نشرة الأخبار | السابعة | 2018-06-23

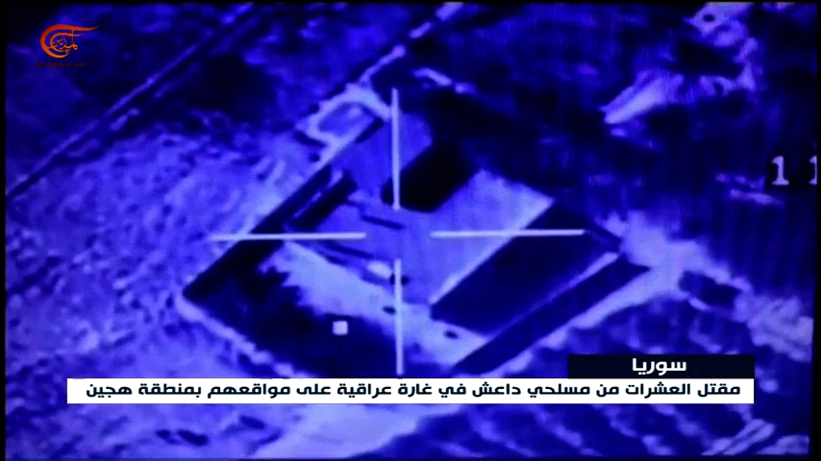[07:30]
أعلنت أن العملية جاءت تنفيذا لأوامر رئيس الحكومة حيدر العبادي وأسفرت العملية عن مقتل نحو 45 مسلحا وتدمير الأهداف بالكامل حسب المعلومات الاستخبارية